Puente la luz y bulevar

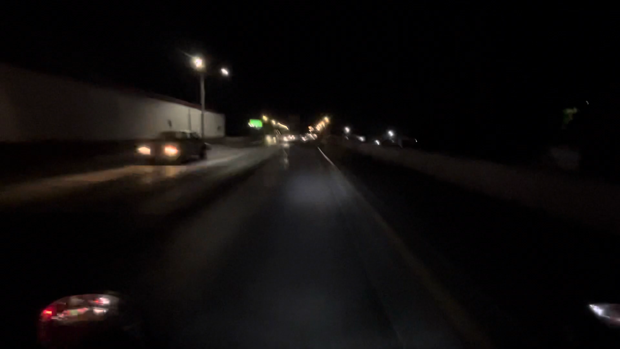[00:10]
vamos a hacer un videito acá por este ladito de la del puente. Unos videitos de acá de noche. Hagan de cuenta que ahorita andan aquí con nosotros, aquí andan conmigo, mira, paseándose por lago, aquí por las calles de los lagos de Moreno, Jalisco. Central camionera.
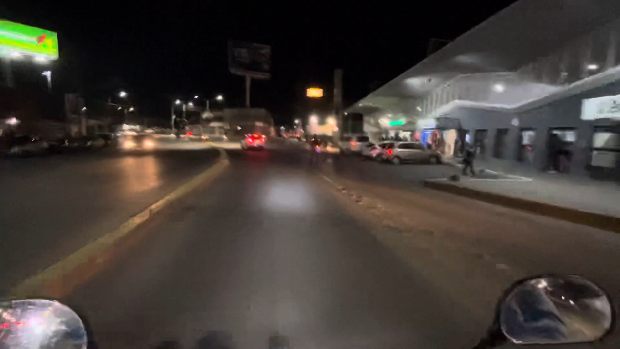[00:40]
Ahora vamos para acá, para este ladito.
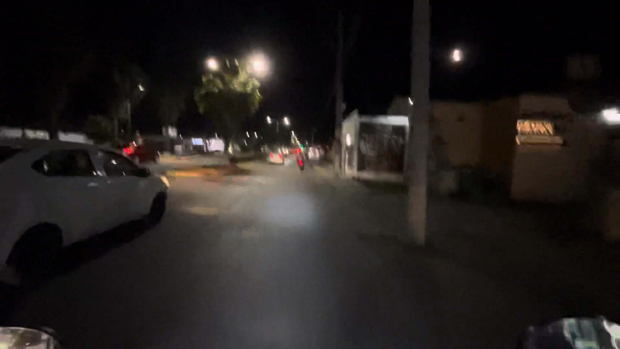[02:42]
Pedito, hasta ahí un poquito, para traer el teléfono aquí amarrado donde lo traigo.
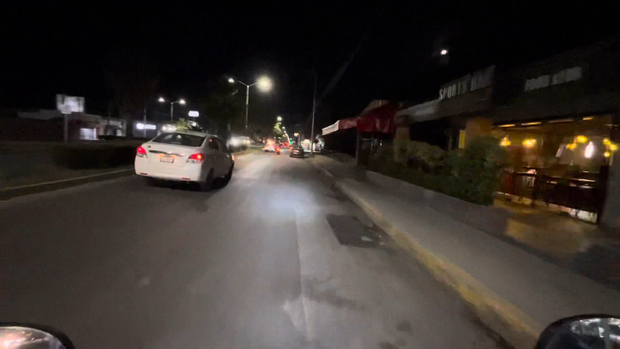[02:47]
Ahí disculpen el movimiento, es que como voy en la moto, pues
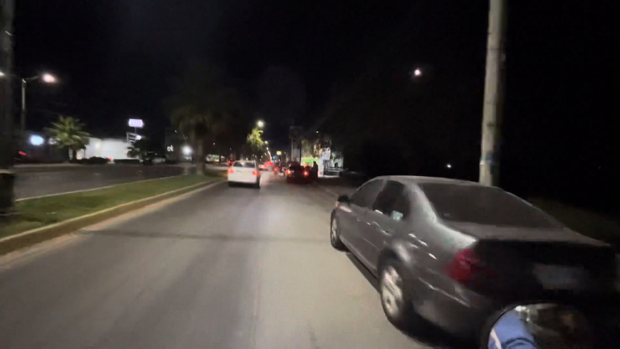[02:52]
no puedo grabar bien, así estable, que se vea el video bien.
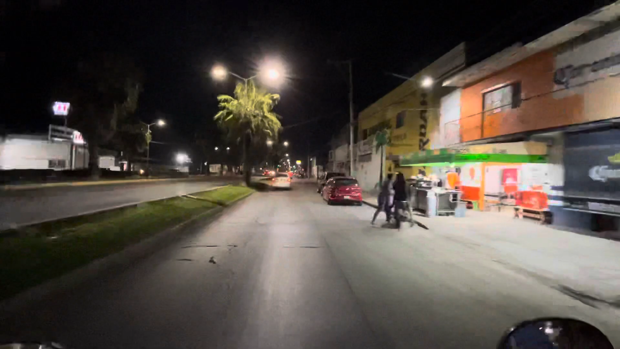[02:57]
Pero bueno, ahí está para que vean un poquito de acá, lagos de noche.
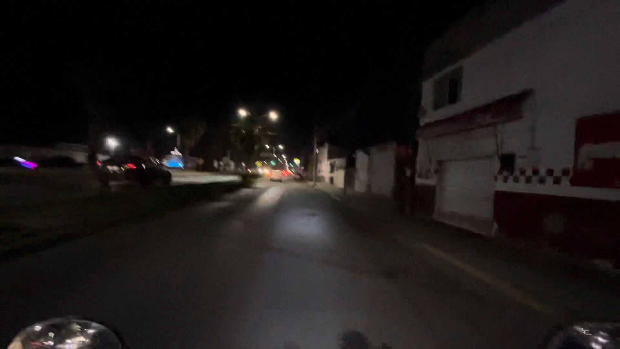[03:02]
Vamos a llegar hasta donde está aquí el semáforo y de aquí nos retornamos.